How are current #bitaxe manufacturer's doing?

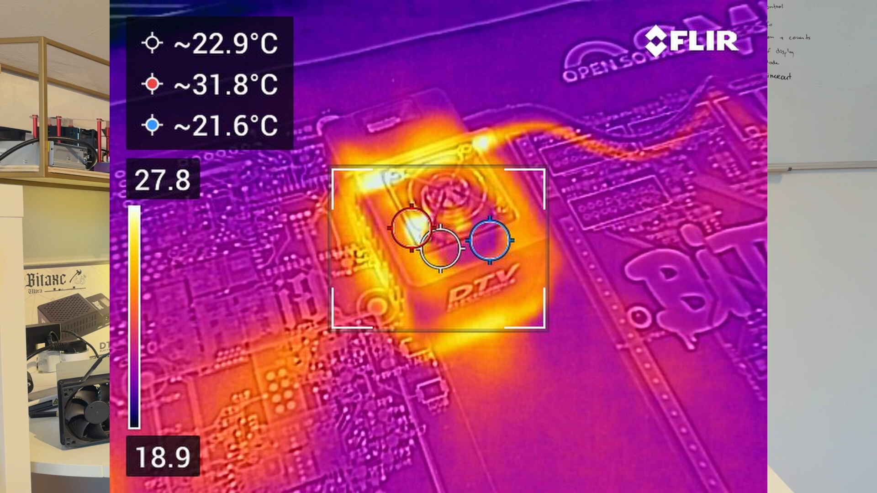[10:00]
On screen: spot 22.9°C, max 31.8°C, min 21.6°C
let me quickly get this it's sitting at 30 degrees Celsius which is okay I just made a couple of pictures of that I'll
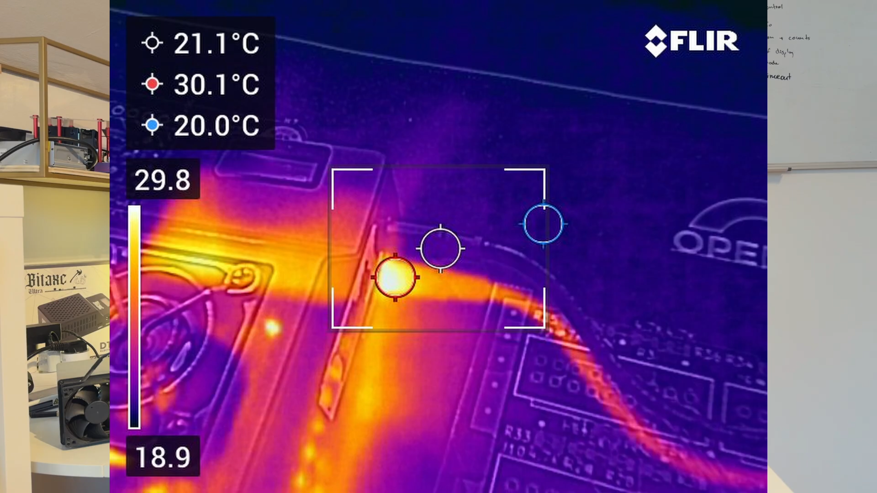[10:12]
On screen: spot 21.1°C, max 30.1°C, min 20.0°C
I'll blend them in in this video so you guys see that and let me put this up here so we see also on the back how the temperature is there on the
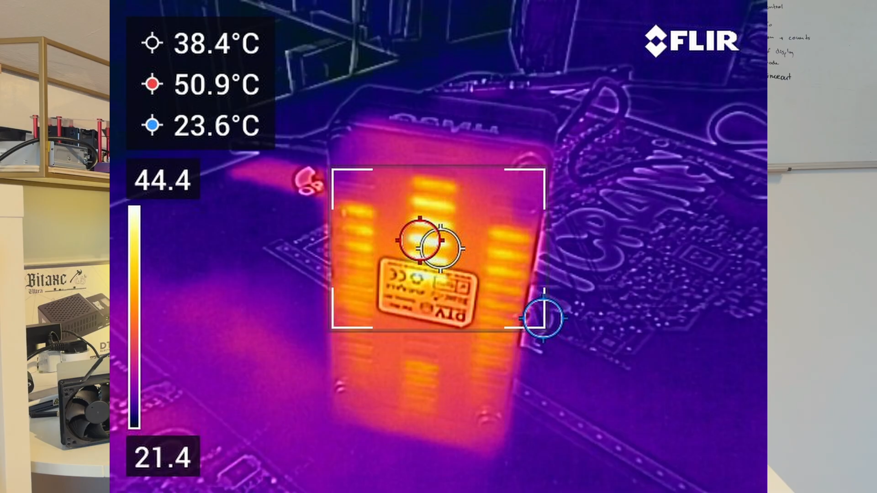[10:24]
On screen: spot 38.4°C, max 50.9°C, min 23.6°C
back we're sitting at like 50 degrees Celsius so it gets a little bit warm but you do have some room underneath it there are some feeds on it so
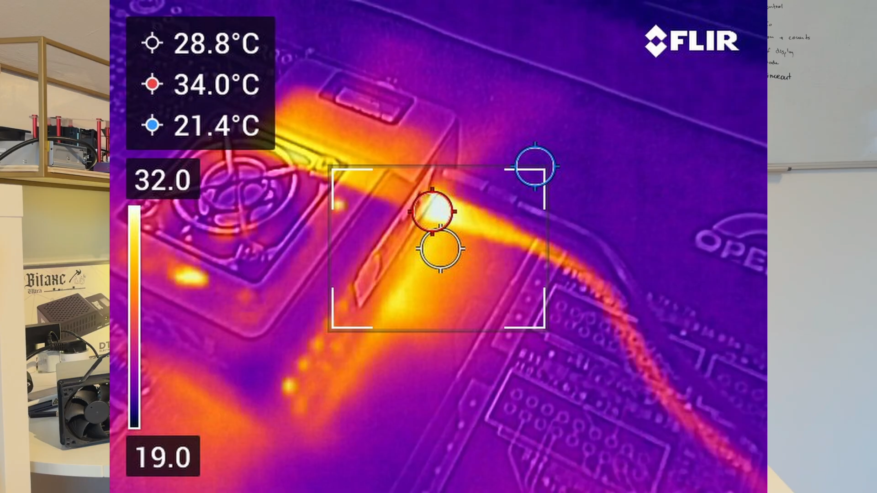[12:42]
On screen: spot 28.8°C, max 34.0°C, min 21.4°C
degrees Celsius it is slightly noticeable not that much if you take a look on it from
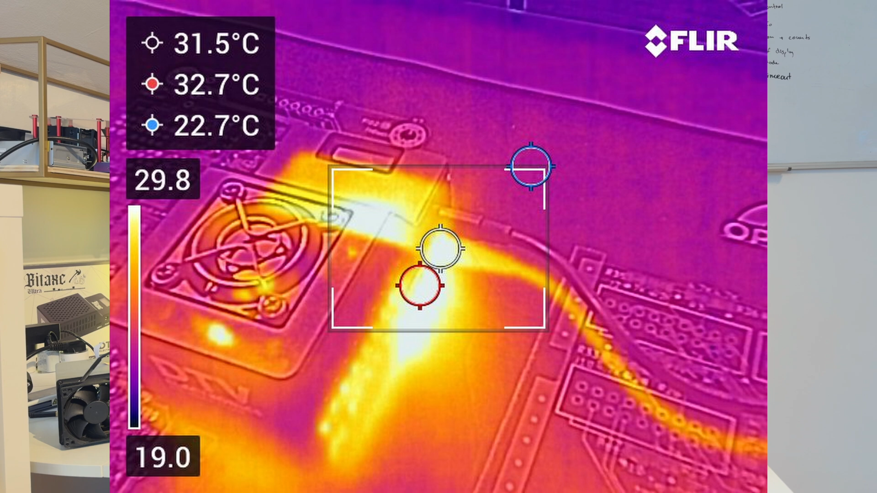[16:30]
31 degrees Celsius which is okay I just took a picture here